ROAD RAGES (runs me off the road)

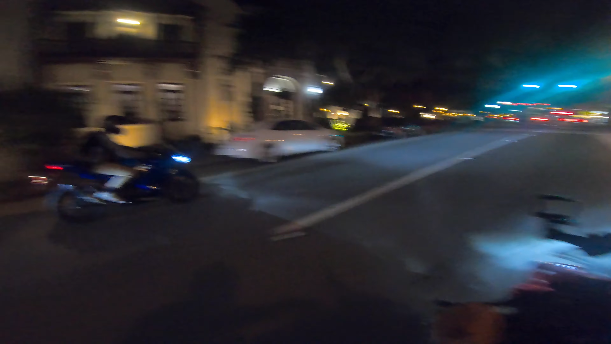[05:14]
You're leading, yeah, I'll follow you. Go right, go around him, go around him, go around him, go around him.
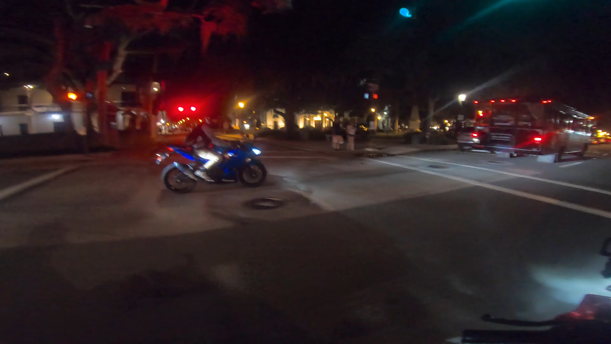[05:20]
Yeah, go on.
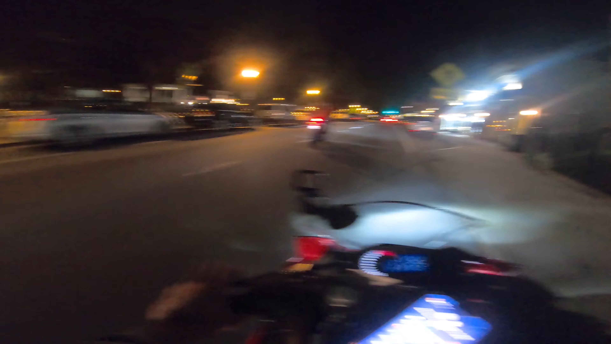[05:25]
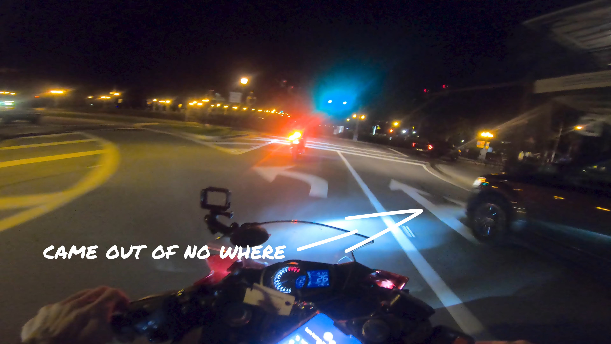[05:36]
Is this guy trying to race us? Whoa! Whoa! What the fuck, bro? Come on.
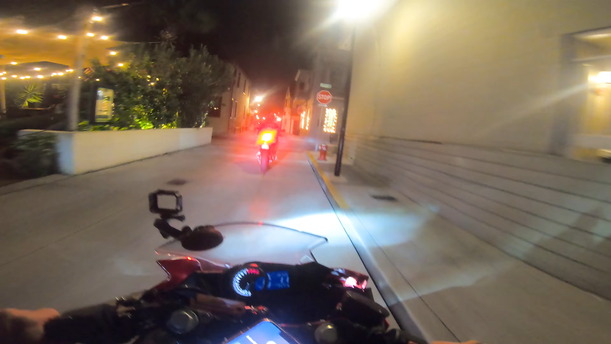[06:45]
They got in my way. They got in my fucking lane.
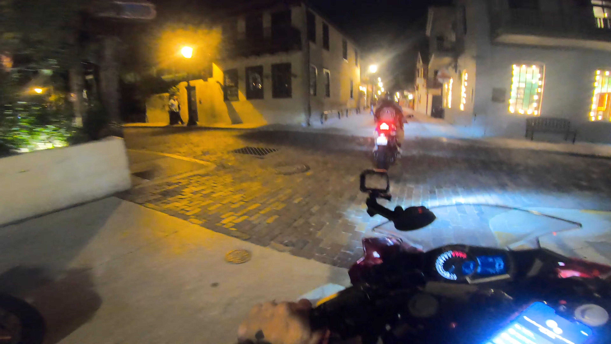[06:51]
Yeah, they got in my lane and on your ass for no reason. Ooh.
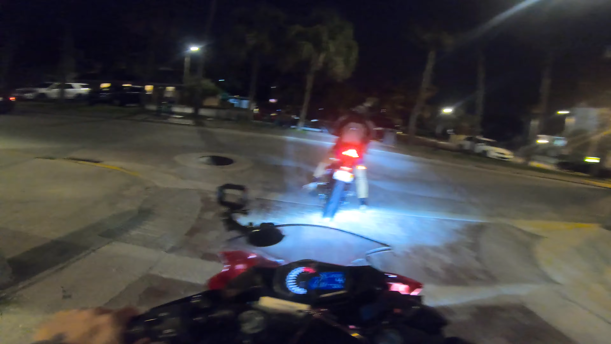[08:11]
Definitely not the road you want to be speeding on.
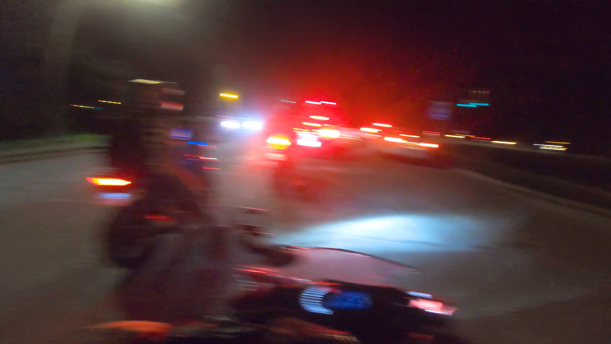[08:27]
See you guys.
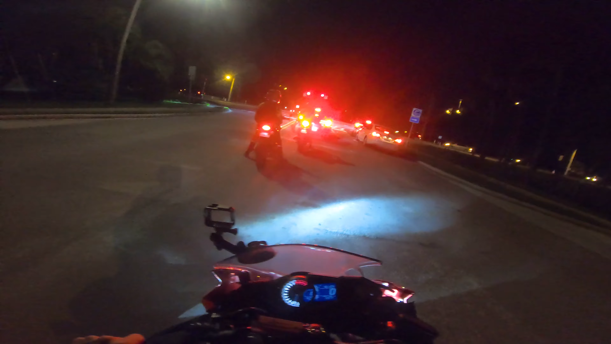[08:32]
Oh God, there's a car right here. Sorry.
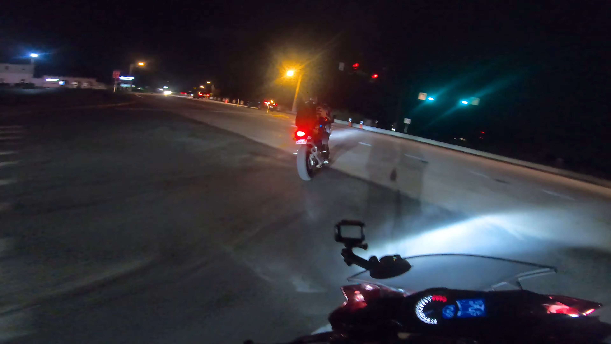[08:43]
Yeah, say less, bro. I mean, there's cars in front of us though. Woo, slippery.
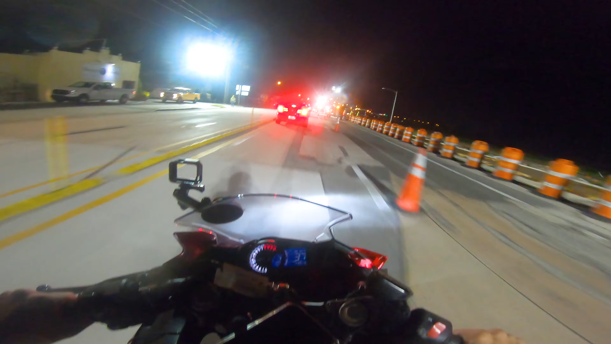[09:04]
Ooh, fuck, bumpy. I'm going left side. Yeah, let's do it.
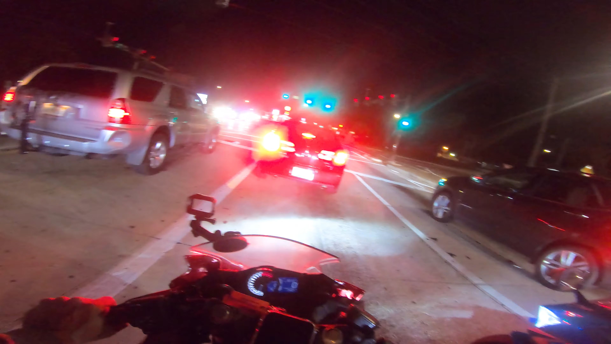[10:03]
Yeah, yeah, see where the storm is. Damn, this car is going same speed.